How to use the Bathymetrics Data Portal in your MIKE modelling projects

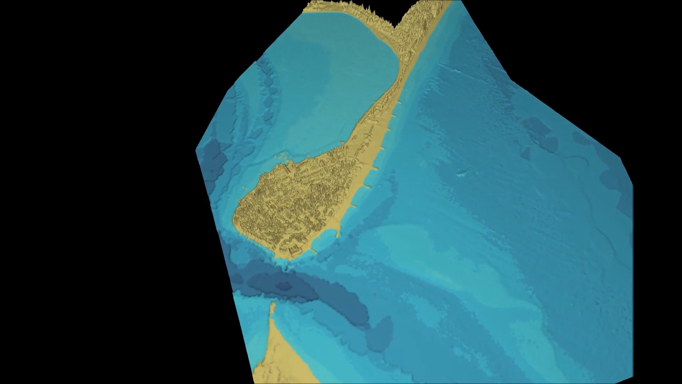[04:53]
In this visualization of the data it's possible to see the resolution that comes from the 2m satellite derived product.
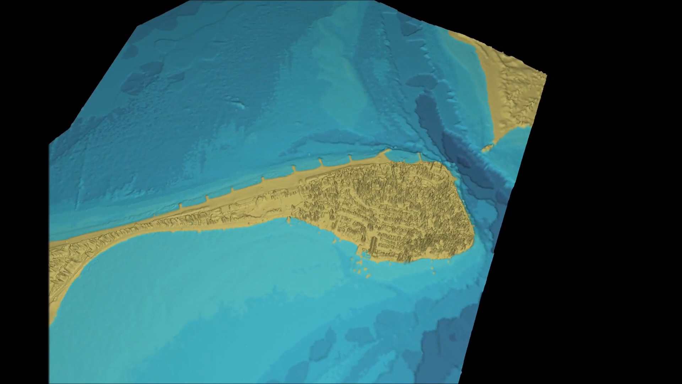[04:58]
Channels that were from the charted data can be seen to be quite blocky. However the sandbanks and the intertidal channels are very clearly defined from the satellite derived bathymetry.